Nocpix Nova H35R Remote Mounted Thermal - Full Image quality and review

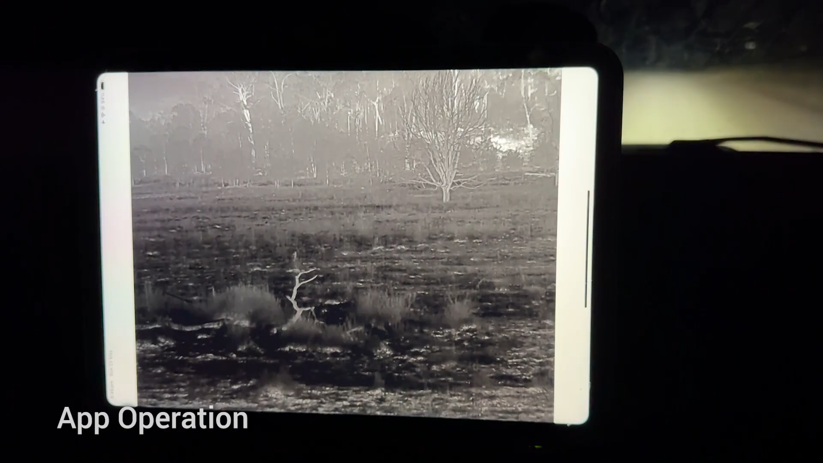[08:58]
All right, just a really quick run through the app here. We go view, view now.
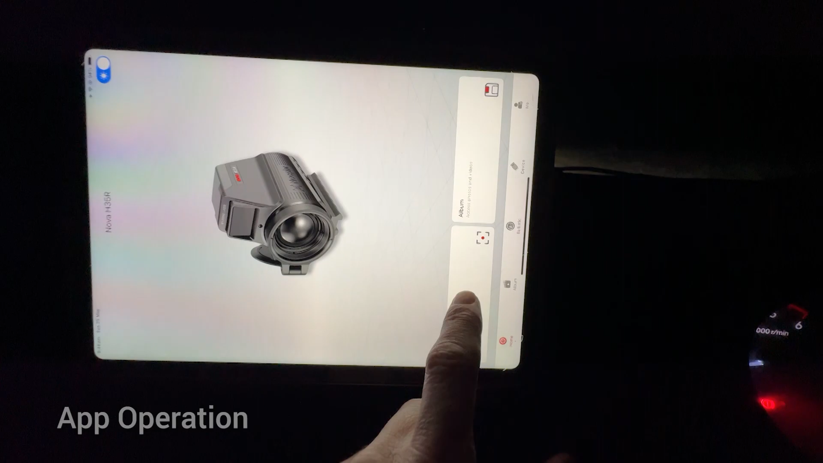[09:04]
Now we want to go up to the top corner here and go full screen.
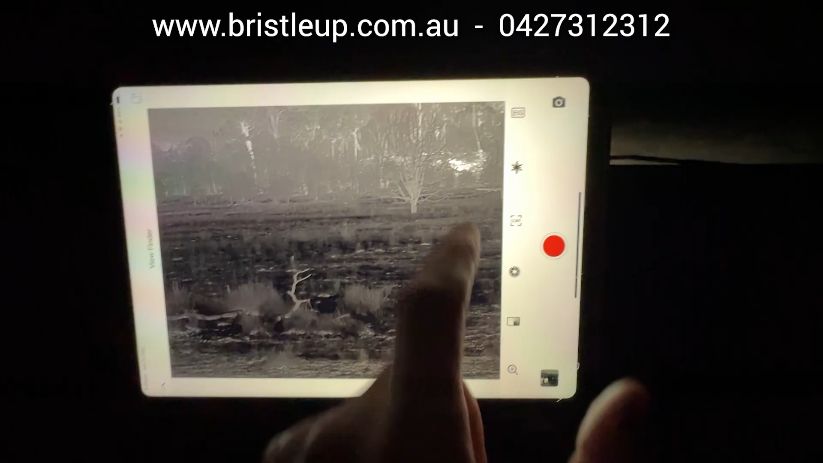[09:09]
And then we've got our buttons on the side here. We've got our image stabilizer,
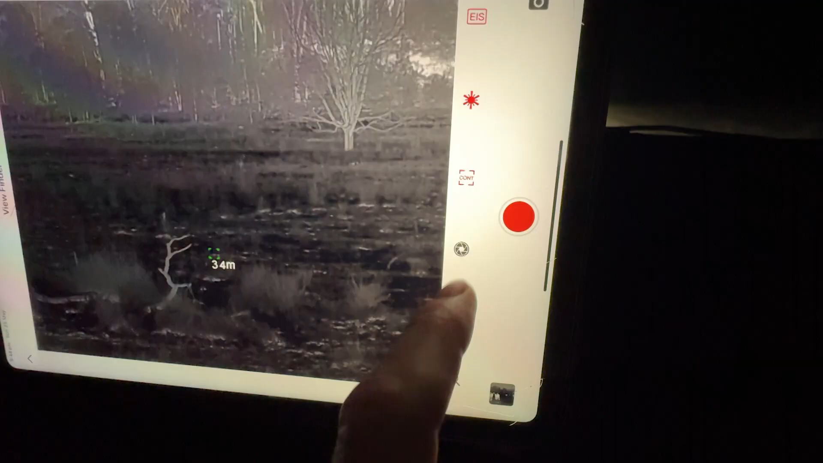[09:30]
And we've got our calibration, manual calibration and our color palettes.